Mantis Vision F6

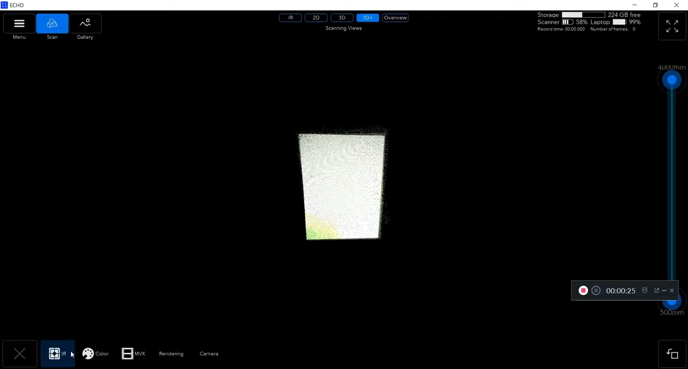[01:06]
here I'm actually putting it at a wall so I'm going to go and correct it and color balance that by clicking the button on the bottom right
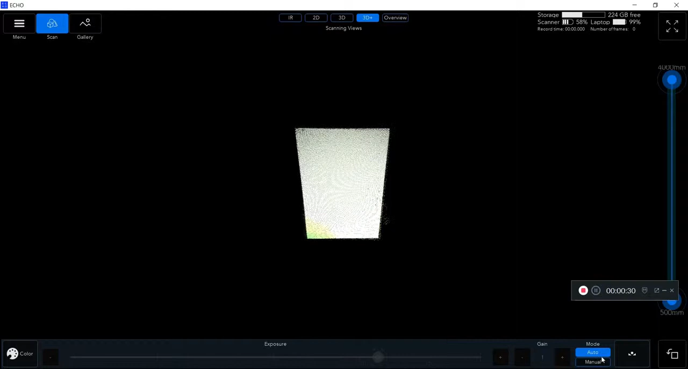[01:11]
there now that's going to correct it to my white color meaning I go back to my scan you'll be able
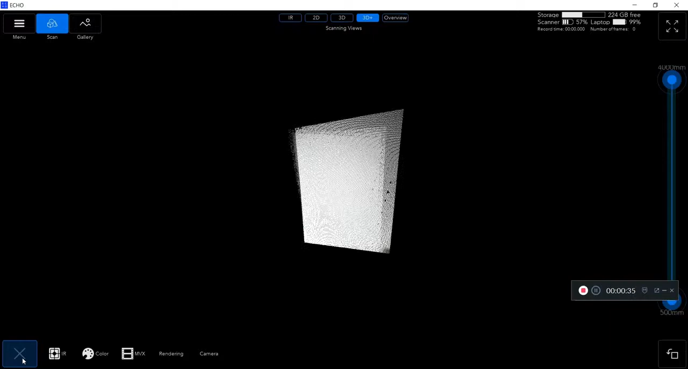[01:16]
to see the actual true colors that is in real life next if I click on the rendering and
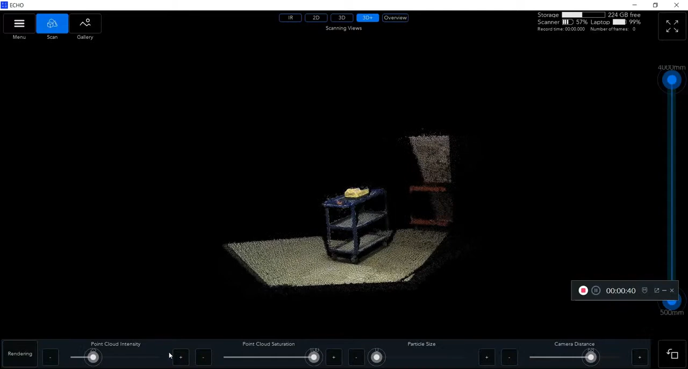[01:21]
change the camera distance I could alter the size of my scan in real time meaning
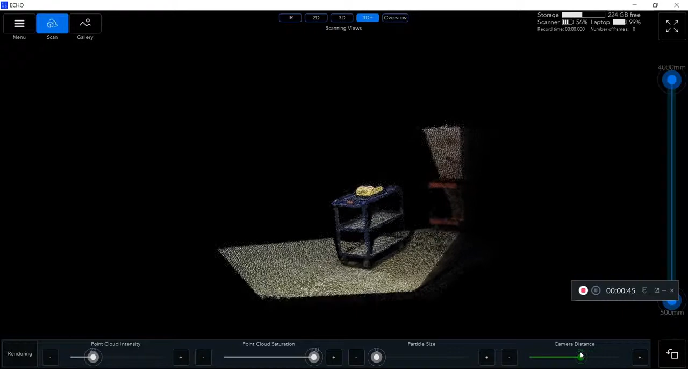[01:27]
this can help you adjust it depending on if you're doing a large room a large area or you're simply just doing a
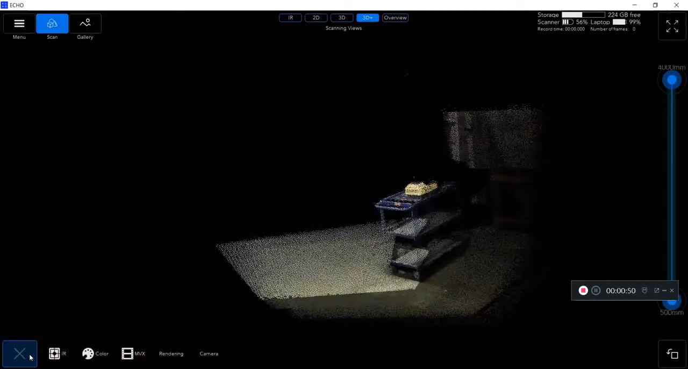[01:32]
small a little object as well the f6 is a one button start me I
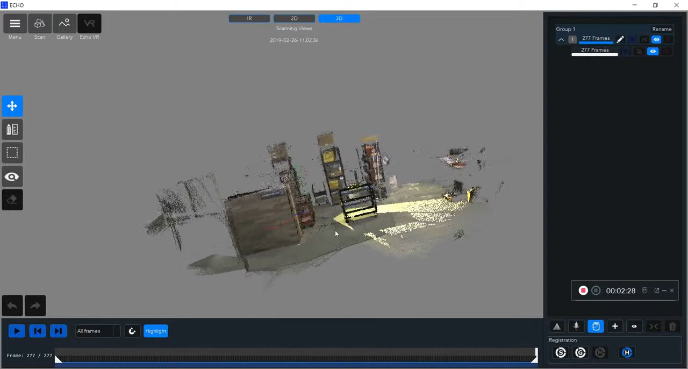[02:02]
you can go back and recreate how you did your scan to see if you
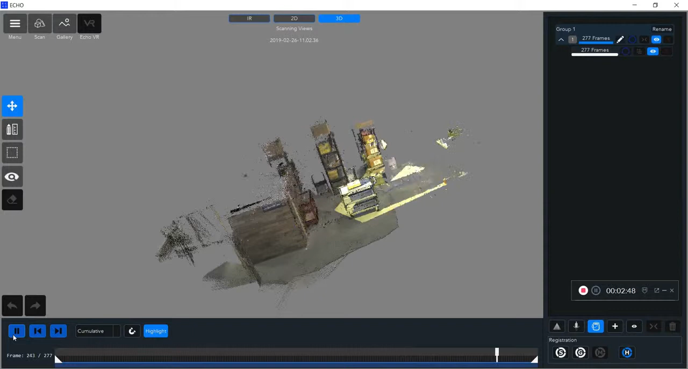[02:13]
missed any points or missed any areas of interest that you're planning on getting before after this you'll notice my scan I got some couple points that I don't want so I can use my selection tools here to quickly select it out and
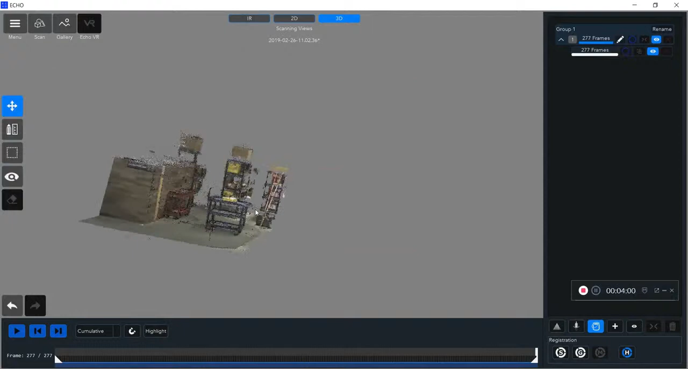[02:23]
delete anything that's not an area of interest for me the first thing you want to do after every single scan is performing HQ registration which is algorithm layer that's going to correct any misalignment that
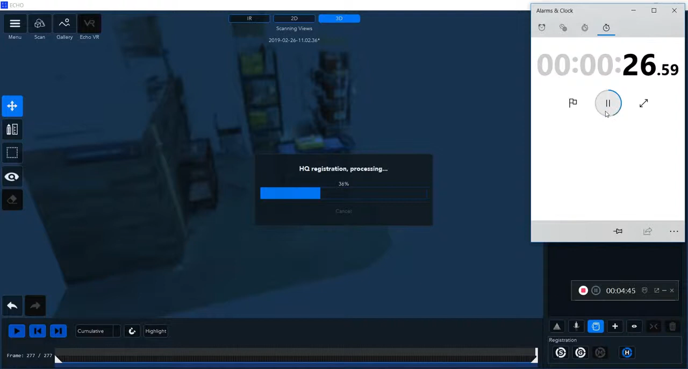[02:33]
occurred during the scanning decoding process now you can see my HQ registration to help my scan a little bit it's looking pretty clean after your HQ registration always do the global registration which is going to help clean up even further you
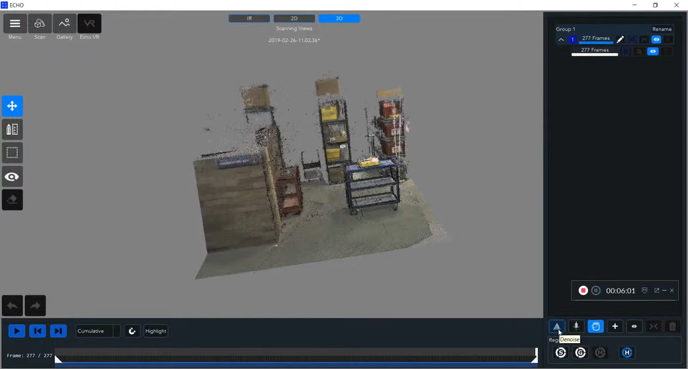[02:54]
will notice I have some black points that are kind of sitting off in space that's some spray from my scan so I'm going to denoise that and what the denoise is going to do it's going to remove any sparse statistical
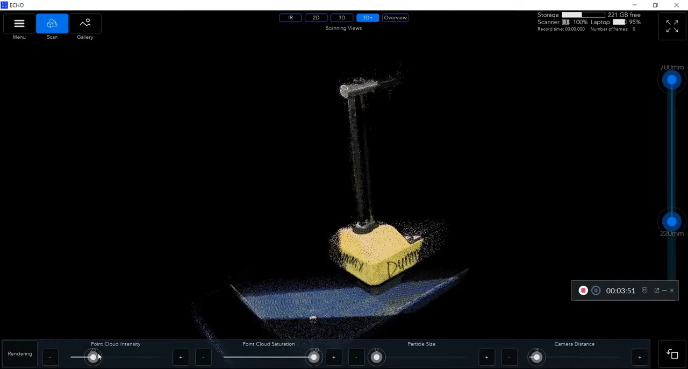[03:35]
the camera distance as well to get a view of my object I'm you can see I'm doing a scan here
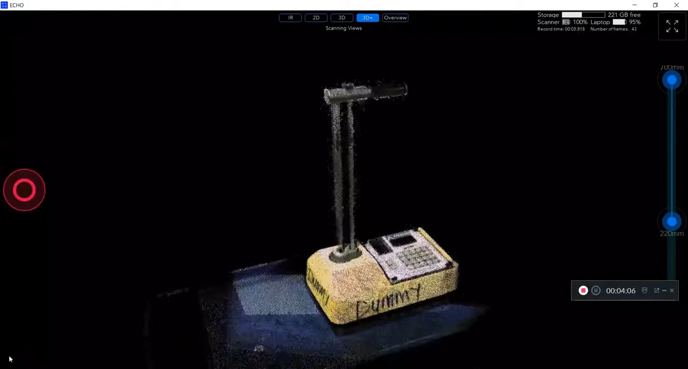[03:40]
of this dummy gauge it's in much much greater detail than a much shorter range
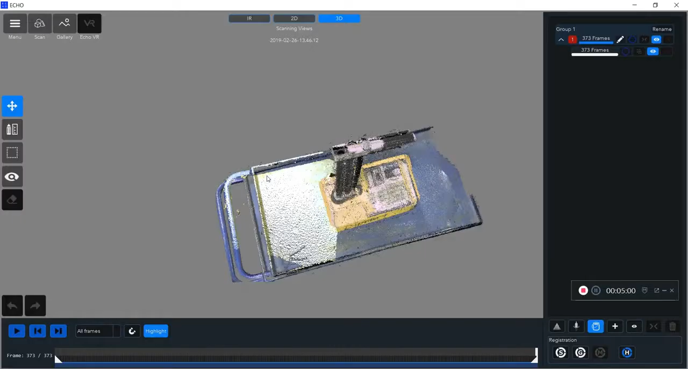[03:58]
you'll notice after I did my scan here there was some misalignment there's three
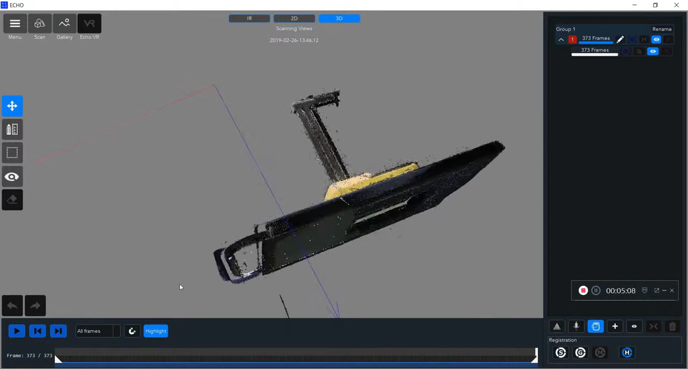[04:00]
bars on that dummy gauge when there should be only two this basically means that one of the frames from my scan
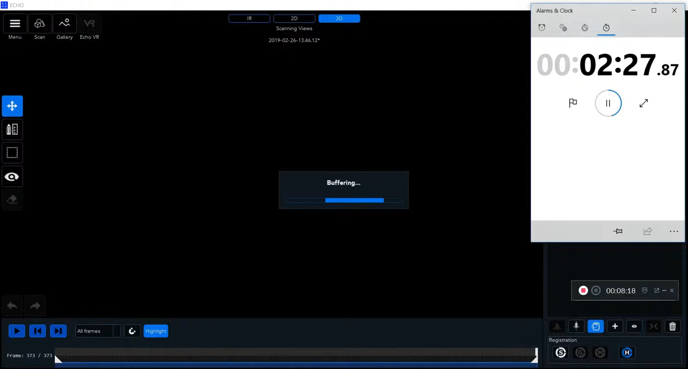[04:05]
basically ended up out of place what I'm going to do is that hq registration is made exactly for that it singles out
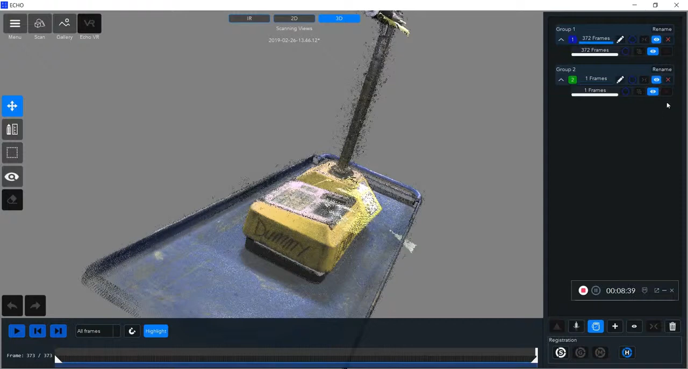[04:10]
that frame I'm just going to delete it to get it out of my image and now I just have my single group
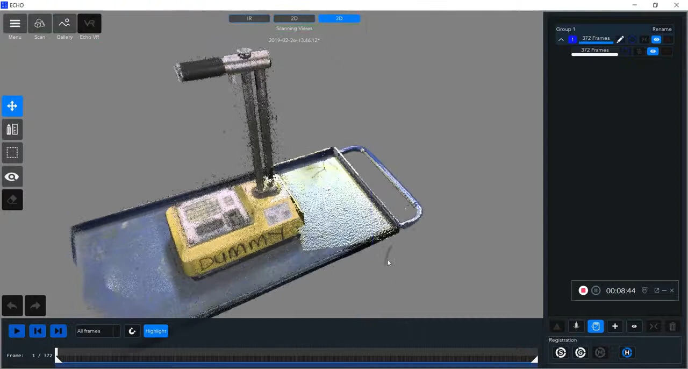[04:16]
that is you know a more accurate representation of my dummy gauge
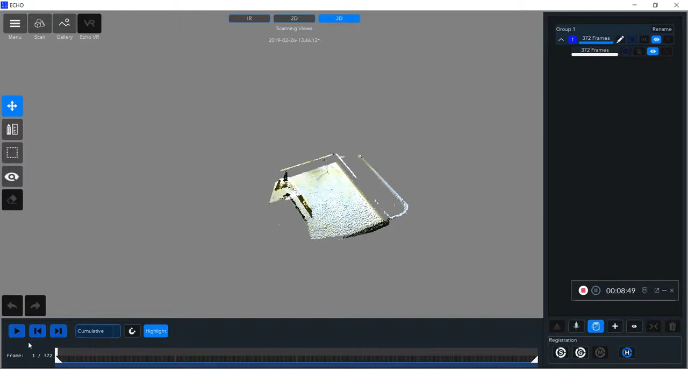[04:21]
again you can recreate what your scan did in real time here I'm both highlighting in the cumulative form or just seeing it as a total